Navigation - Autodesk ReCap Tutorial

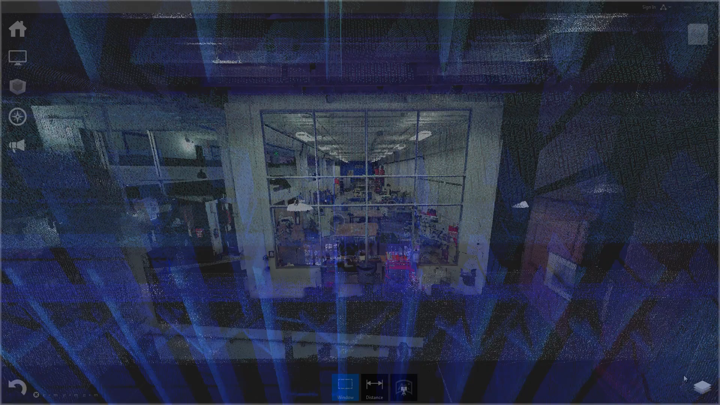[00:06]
Hello, in this video I'm going to go over some of the basics of Autodesk Recap. I'll go over the 3D navigation tools, some of the basic user interface features and layout, and finally I'll go over setting up a coordinate system.
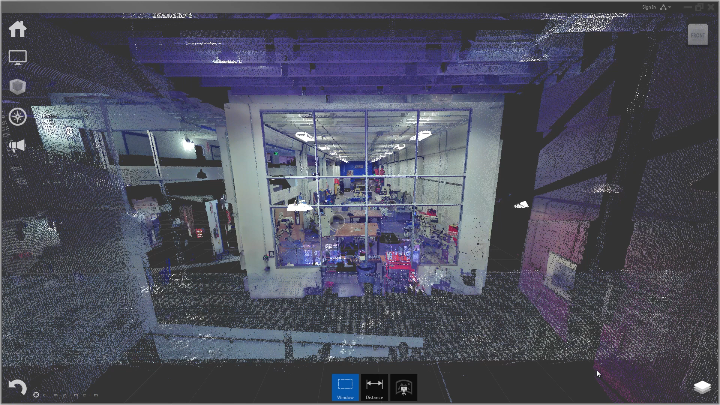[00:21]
Okay, so the basics of the UI. On the left side, you'll find the main menus.
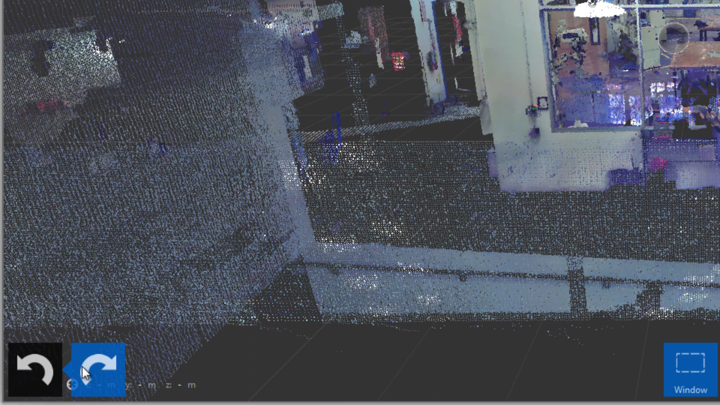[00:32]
The bottom left corner is undo and redo, as well as a display that shows you the 3D coordinate of each point you mouse over. On the bottom middle, you're going to find the contextual menu,
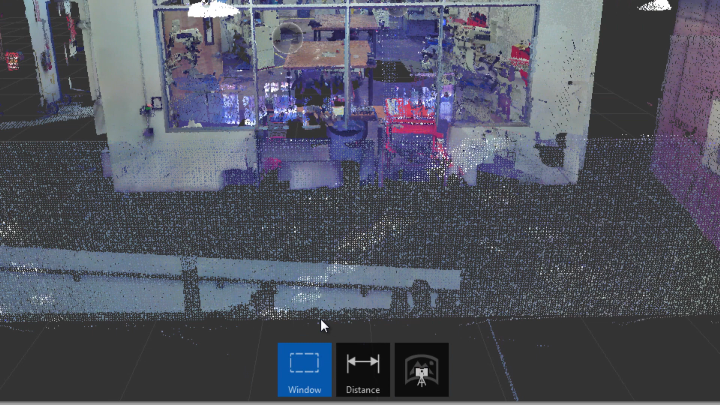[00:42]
and this menu will bring up different tools depending on what feature in Recap you are currently using. And top right corner, you're going to see the view cube.
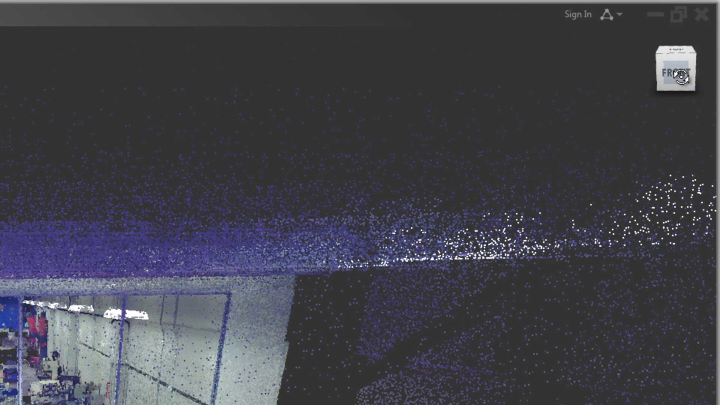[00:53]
You can actually move around the scene with the view cube or click on specific views such as top, front, right, left, etc.
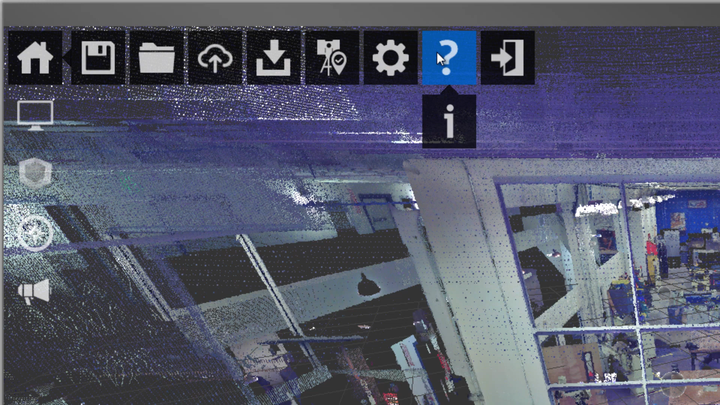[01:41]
And there's some general settings and help, and you can exit from here. The next menu is the display menu. So in the display menu, one of the cool things you can do is change the color of the points.
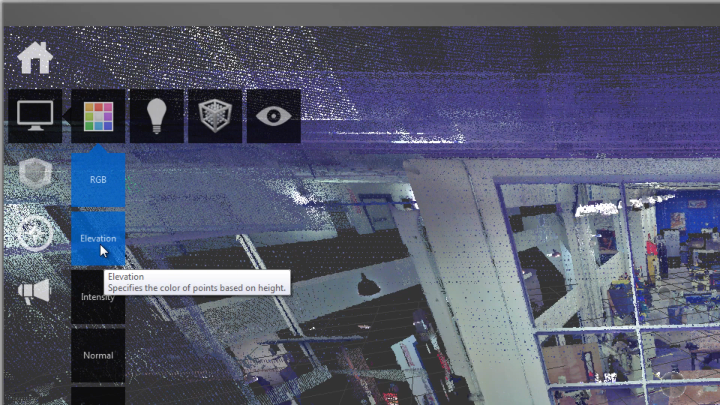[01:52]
So for instance, you can look at elevation coloring,
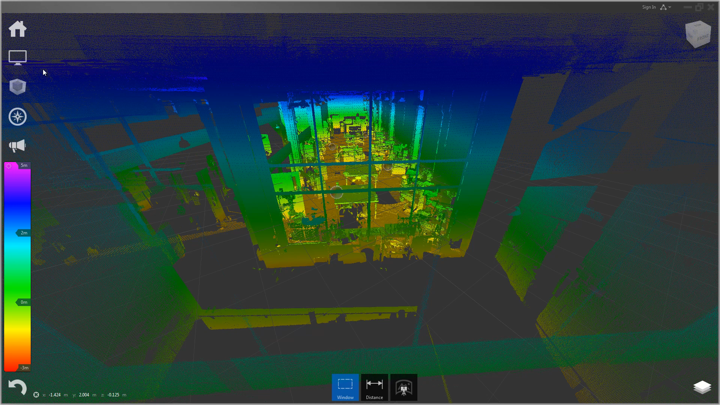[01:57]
intensity, normals,
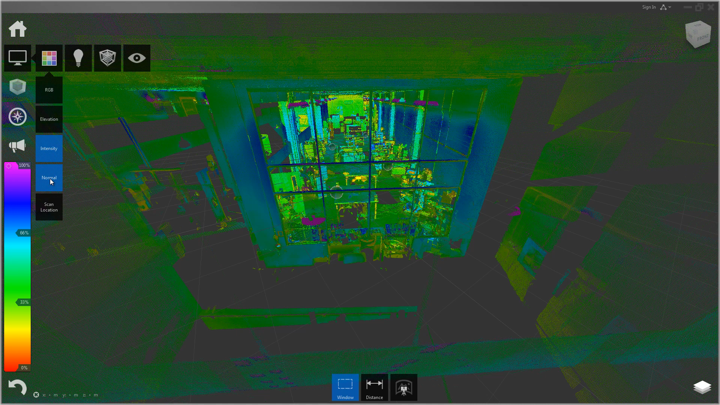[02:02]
and you can also look at scan location,
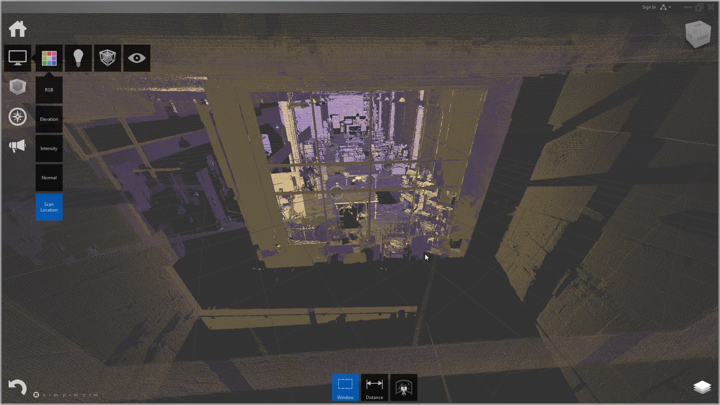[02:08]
which colors each scan based on its scanner position. So let's go back to RGB. You can also change the lighting. So there's a couple different setups to put lights in the scene. So I'm going to leave that on none. You can switch between a Lambert and a Phong shader model. Phong is a bit more reflective. I'll leave that on Lambert for now. You can also use this feature of edge highlighting, which will highlight the edges of the points.
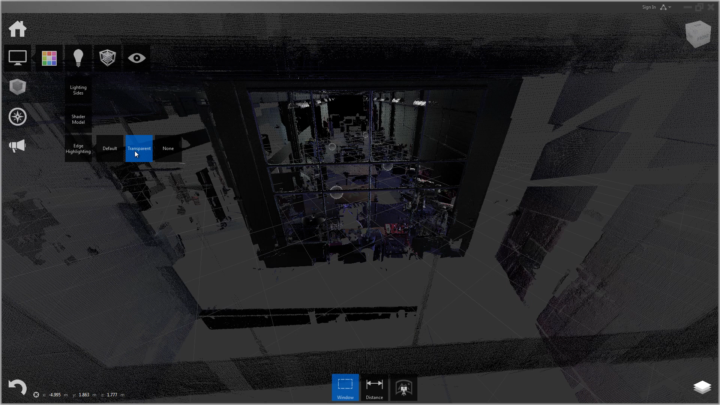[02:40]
And the next one is points. You can change the size of the points. So you can make the points really thick or really thin.
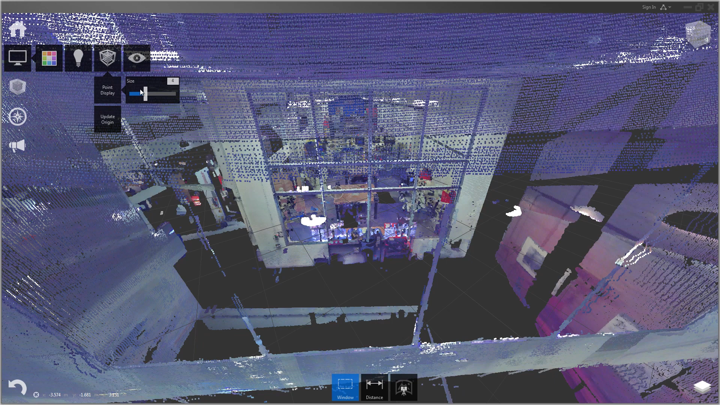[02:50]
I prefer really thin, so I'm going to leave that on one. And you can also set your coordinate system from here. And then you're going to see the toggle UI elements menu where you can turn different features on and off. So for instance, I'm going to turn off the grid here until we set up the coordinate system.
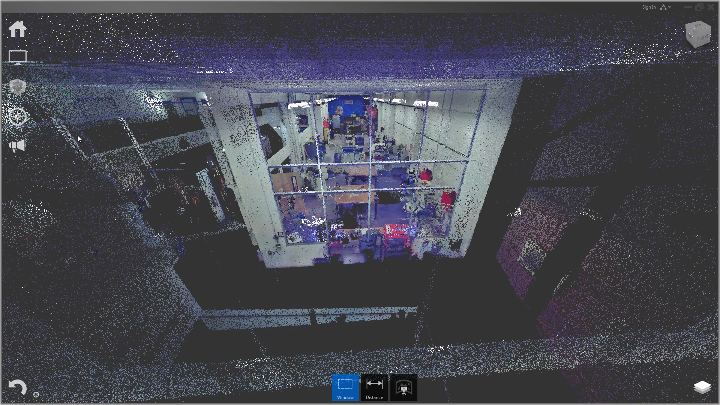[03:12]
Okay, and then we have a couple other menus. We have the limit box, which we're going to go over in another video. And we have navigation and feedback. Feedback, you can actually send an email directly to Autodesk with any issues or feature requests. So let's start by going over 3D navigation. In recap, there's three ways you can navigate around your scene in 3D. One is by using the navigation menu. Here, you just pick the feature you want.
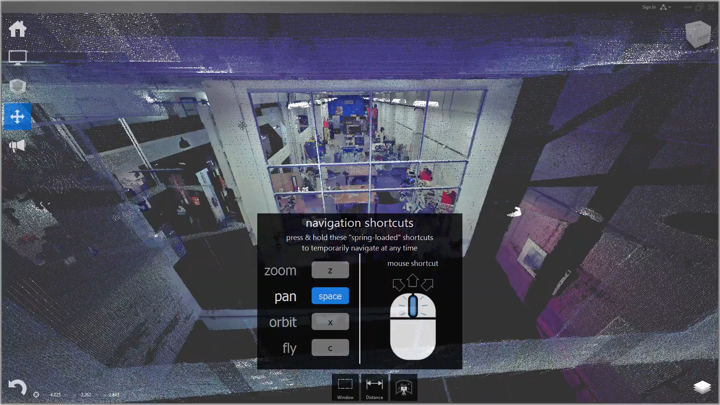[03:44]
For instance, pan. And then left mouse button to pan around the scene. And the second method is using the mouse. And the third method is using hotkeys. Hotkeys are useful if you don't have a mouse. For instance, if you're scanning and you have a laptop with only a trackpad. The slowest method is to use the navigation menu. So I'm just going to go ahead and turn that off.
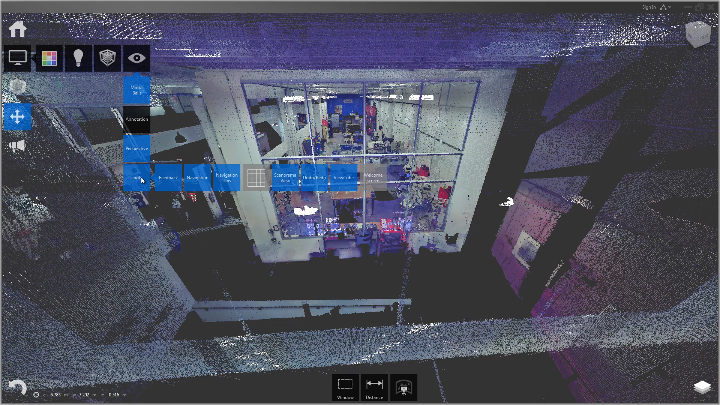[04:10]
If I go into display settings, under tools, turn off navigation, and you'll see that menu actually disappears.
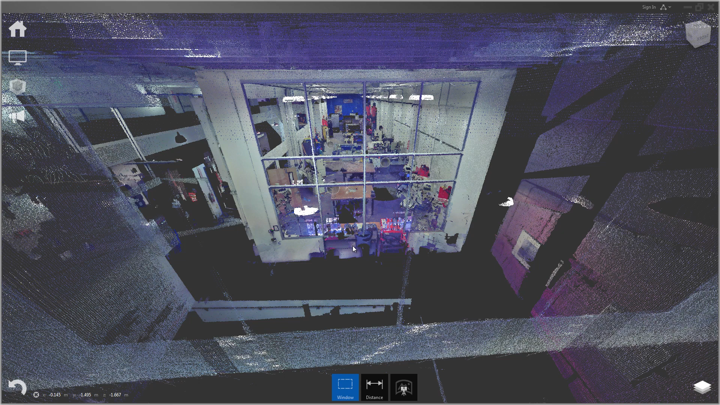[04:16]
So let's go over the basics. First is panning.
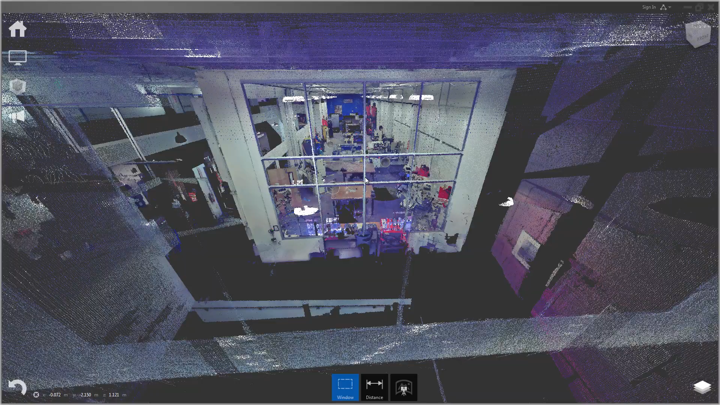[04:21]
A middle mouse button will pan the scene.
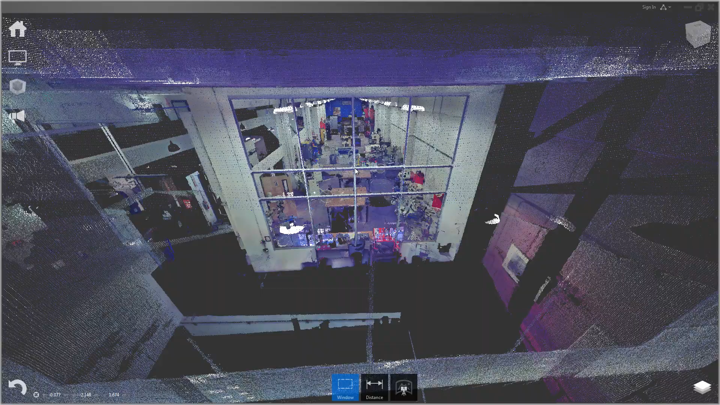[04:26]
The alternative hotkey is to hold space and left mouse button.
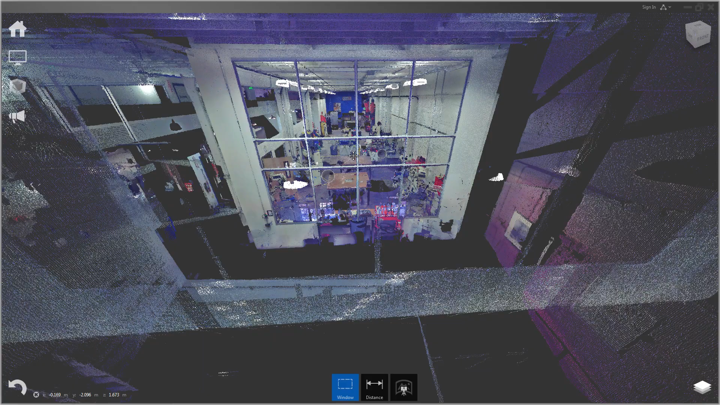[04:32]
Next is zooming. Zooming can be done with the middle mouse wheel.